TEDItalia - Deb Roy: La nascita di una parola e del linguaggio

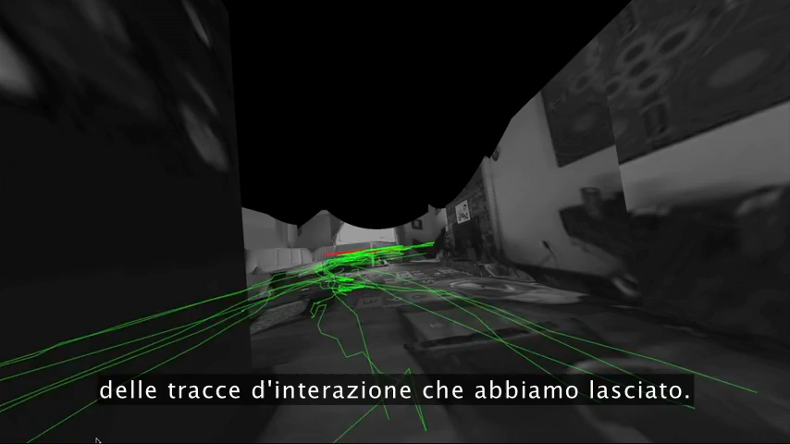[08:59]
and we open up for a view of these interaction traces we've just left behind. And we see these amazing structures.